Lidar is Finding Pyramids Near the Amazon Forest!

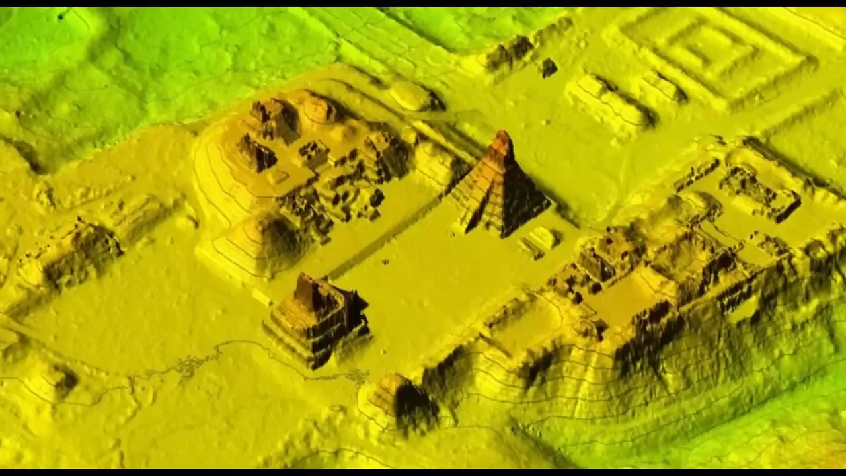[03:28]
And now they're finding these cities with something called LIDAR. They use these planes and they circle over this area and they shoot LIDAR.
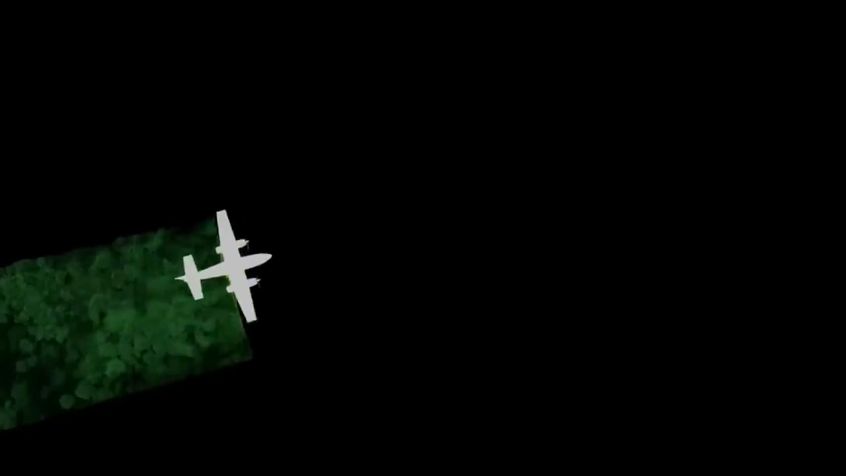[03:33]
It's like laser radar. And it gives you a detailed image of what's below the surface and what's there.
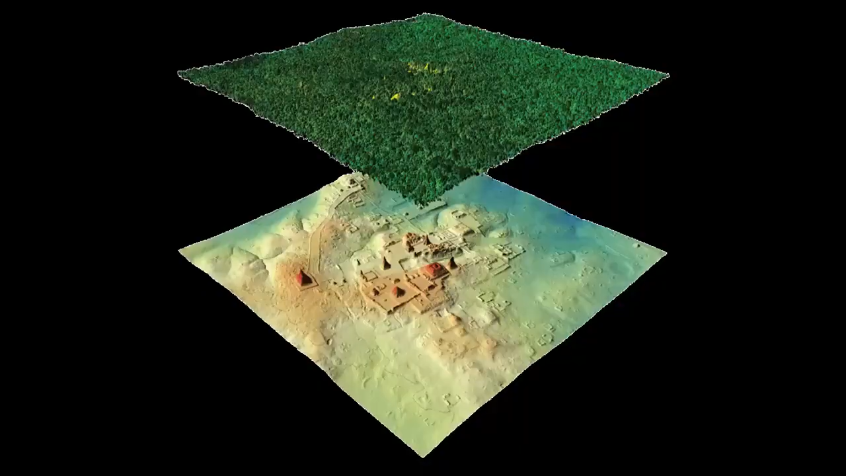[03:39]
And it shows them all these crazy structures,
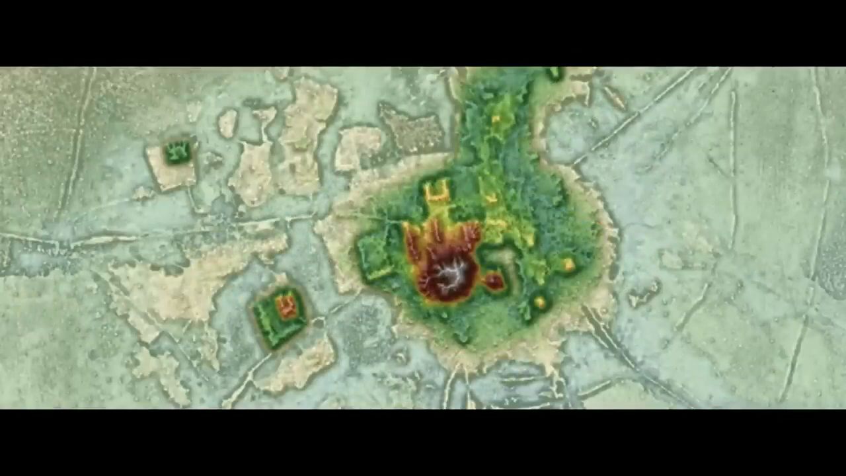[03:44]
all these roadways and irrigation systems and circles inside of a square,
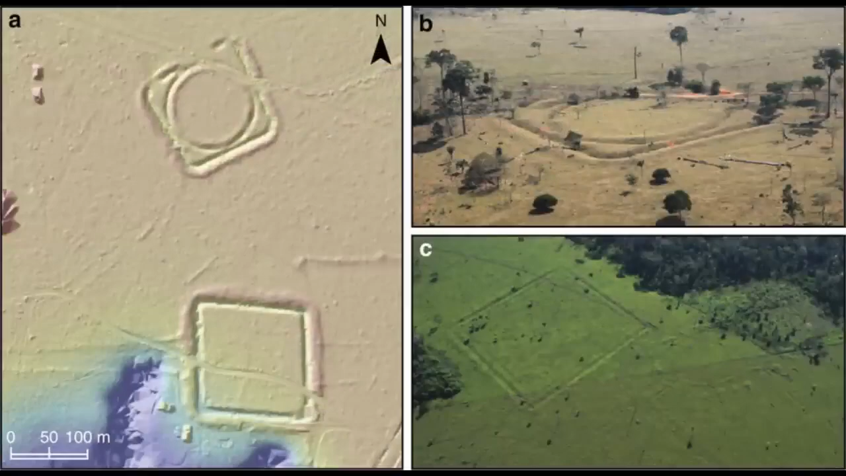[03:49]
like it was villages and cities and millions of people probably live there and all of it was swallowed up by the jungle.